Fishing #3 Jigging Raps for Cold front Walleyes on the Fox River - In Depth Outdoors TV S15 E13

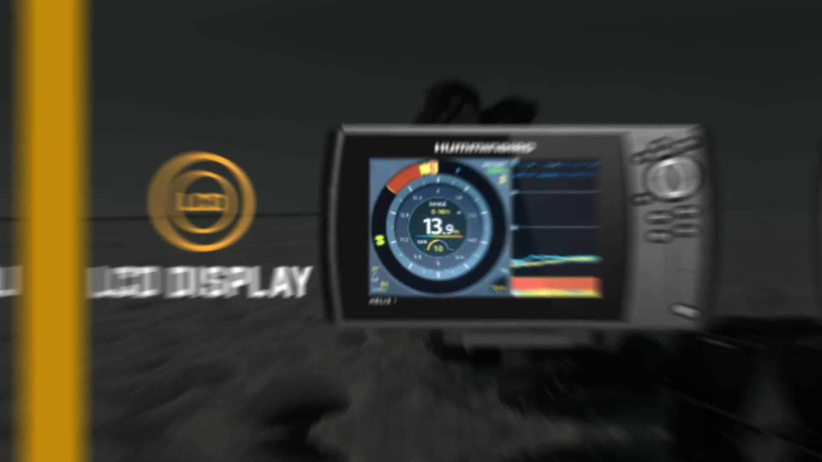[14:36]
The ability to tailor the display to the way you fish.